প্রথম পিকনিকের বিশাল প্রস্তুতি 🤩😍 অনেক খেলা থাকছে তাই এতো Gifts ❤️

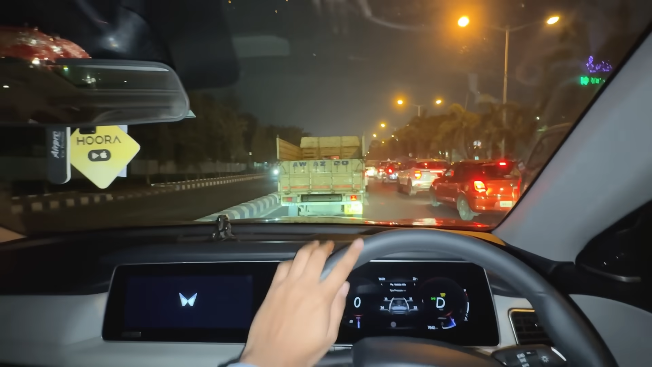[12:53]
নিচ্ছে কালকের জন্য নজর হাঁটি দুর্ঘটনা ঘাঁটি দেখো গল্প করতে করতে ভুল করে এই লাইনে ঢুকে গেলাম সার্ভিস লেন পুরো খালি এখন এই সিগন্যাল অবধি আমাকে ট্রাফিকের পেছন পেছন যেতে হবে